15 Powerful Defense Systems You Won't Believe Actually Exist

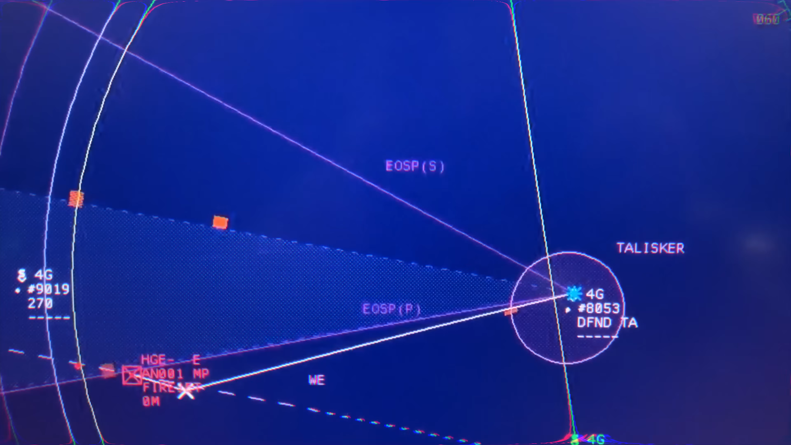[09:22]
The radar is incredibly fast, updating target information every second, which is crucial in high-speed aerial engagements.
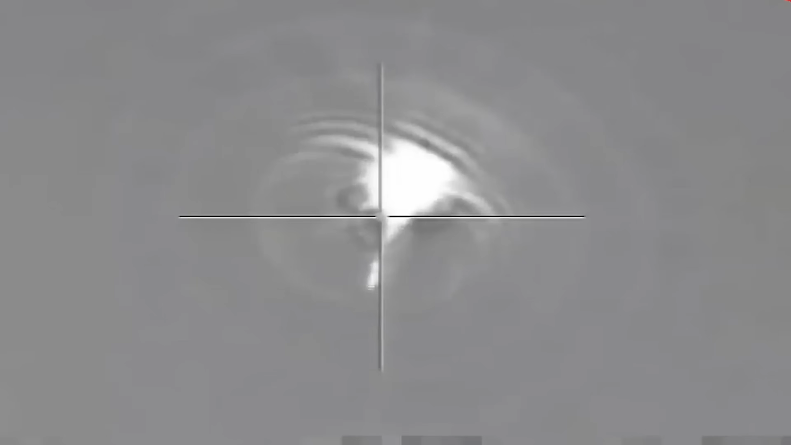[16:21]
The missile features advanced radar and electro-optic sensors that allow it to detect and track targets with exceptional accuracy.
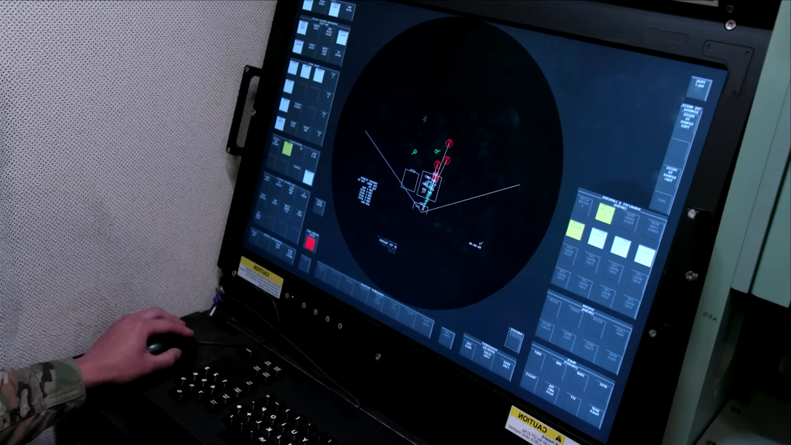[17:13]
capable of tracking multiple airborne targets at once.